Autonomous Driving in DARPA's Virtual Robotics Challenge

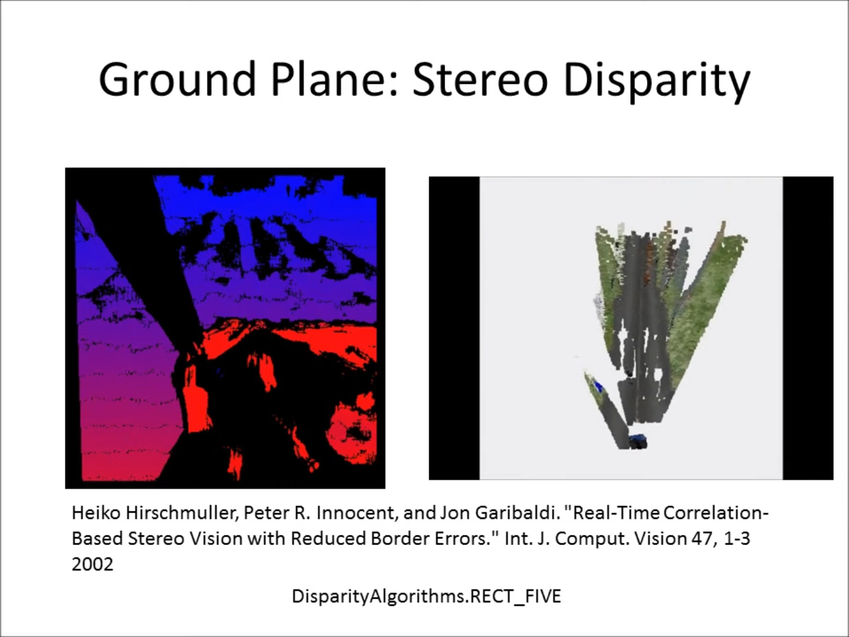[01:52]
Once the ground plane's equation is known, a synthetic overhead view can be computed.